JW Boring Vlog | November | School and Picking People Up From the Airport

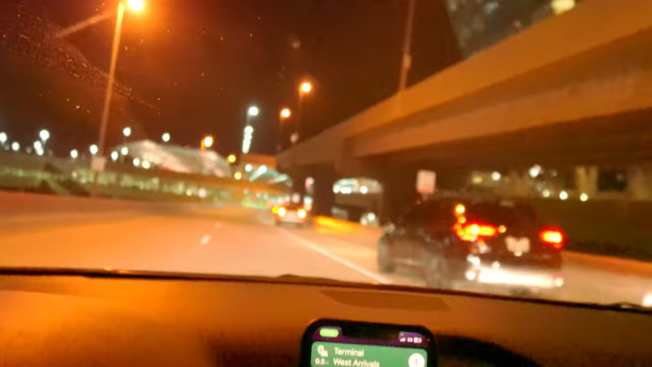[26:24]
Yeah, there's like so many freaking like Ubers. And I'm just like kind of salty, because remember that one time where like we couldn't find an Uber at all? And there's like fucking 100 freaking Ubers here. Anyways, I just pulled in. Oh, okay, let me walk out then. Okay, you walk out. You said you're by United?